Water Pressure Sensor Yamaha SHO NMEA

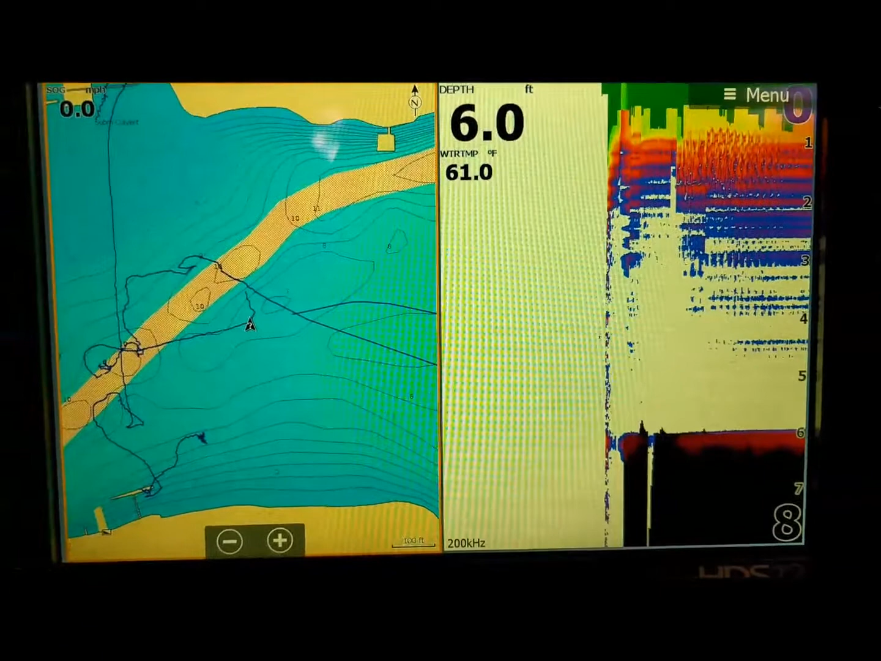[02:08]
On screen: depth 6.0 ft, water 61.0°F
go here's the uh display what
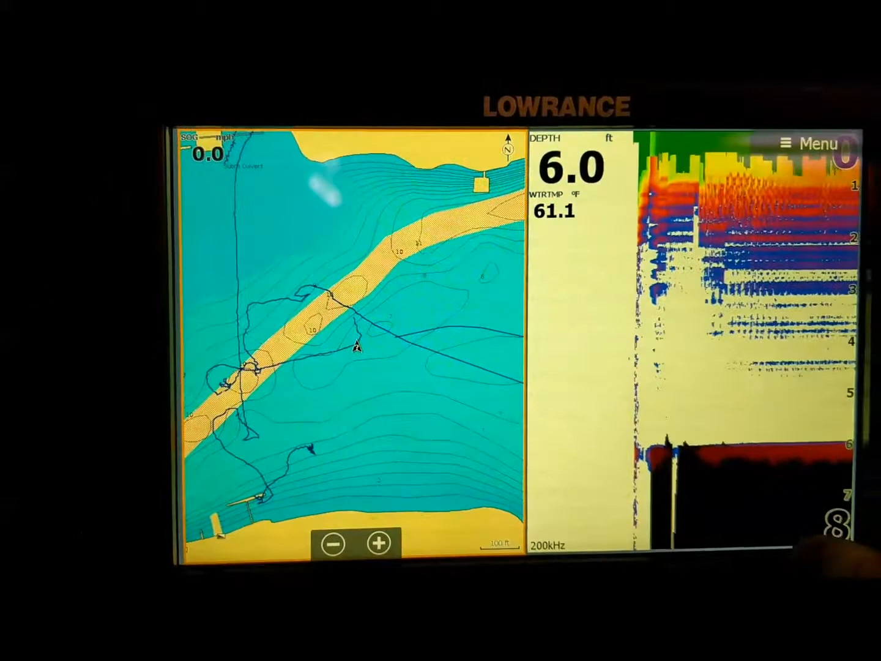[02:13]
On screen: depth 6.0 ft, water 61.1°F
you want to do on the lawrence is you'll hit power button edit overlay you're gonna hit menu and you're gonna say
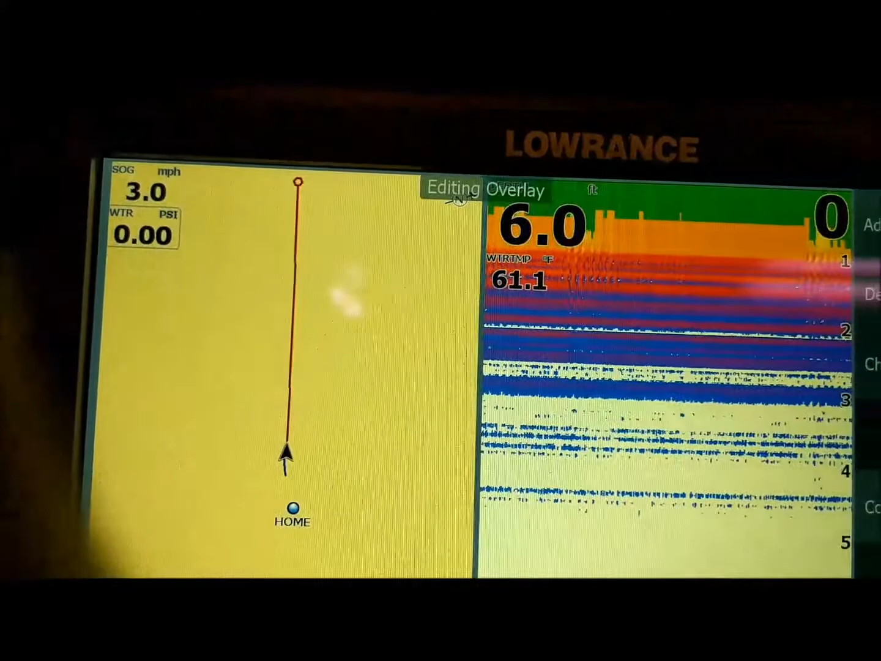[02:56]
On screen: depth 6.0 ft, water 61.1°F
it tells your water pressure and psi the seat if you have it now you gotta save yeah
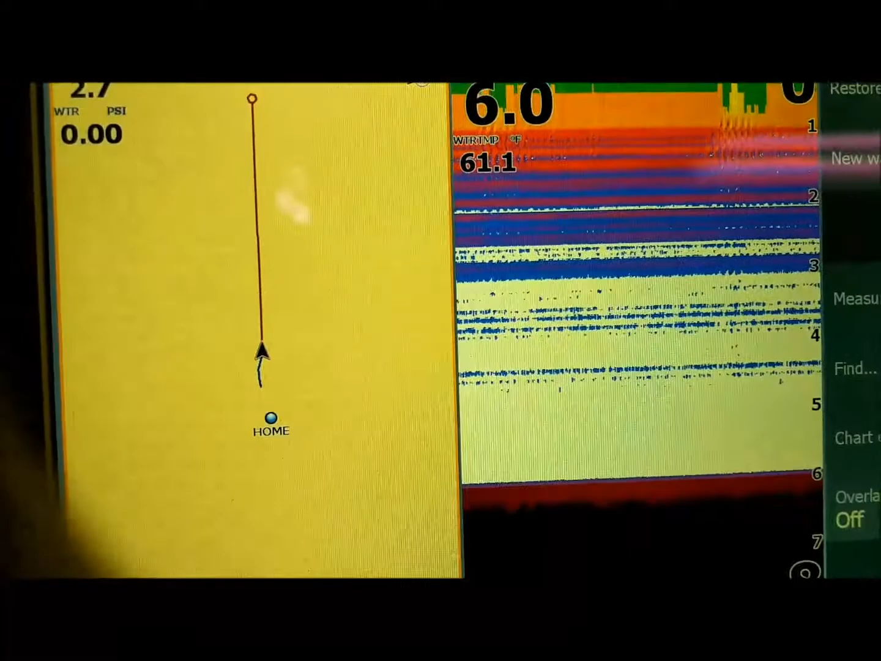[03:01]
On screen: water 61.1°F
the only thing is if you do not have your engine on
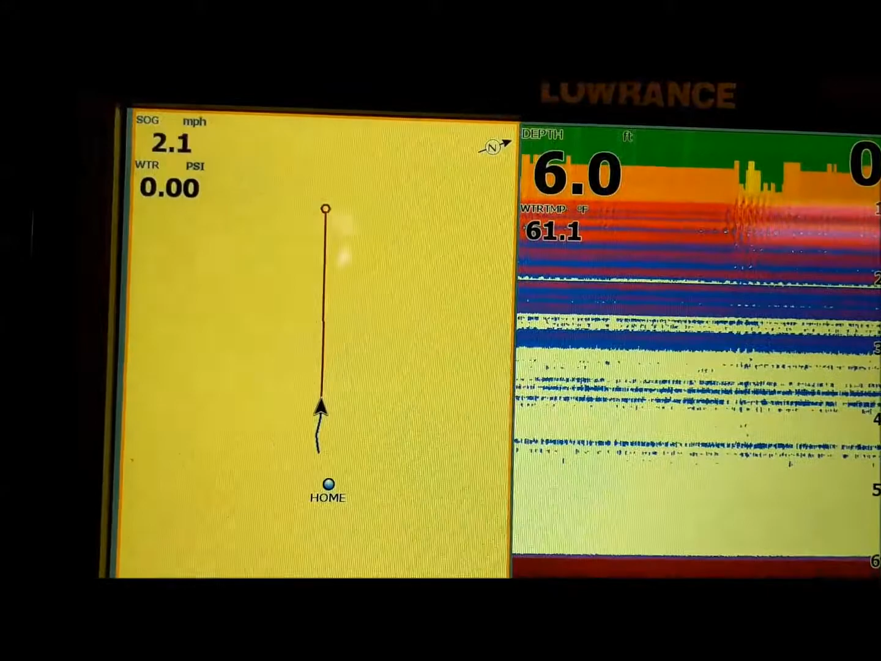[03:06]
On screen: depth 6.0 ft, water 61.1°F, speed 2.1 mph
that water pressure will not read and will not display so just